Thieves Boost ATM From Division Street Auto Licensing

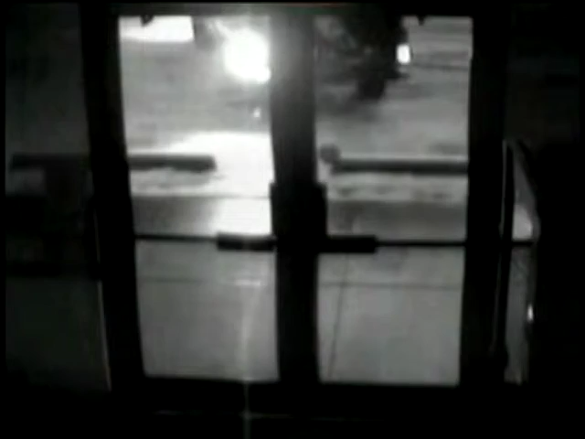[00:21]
In the video, we see from the time the truck pulled up in front of licensing, turned, backed up to the doors, jumping out of the truck, chaining the doors, pulling the doors off their hinges.